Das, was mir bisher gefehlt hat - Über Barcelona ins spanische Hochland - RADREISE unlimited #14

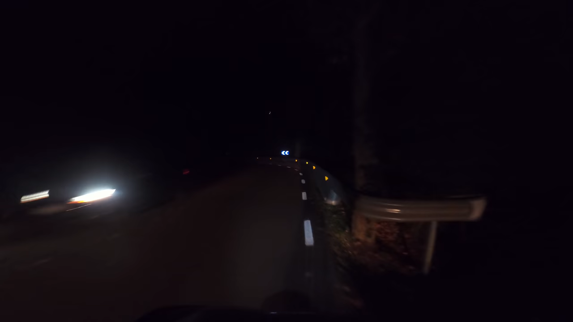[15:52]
So, ich bin jetzt raus aus der Stadt. Wie man sieht, sieht man nichts. Es ist stockdunkel, aber es ist irgendwie geil.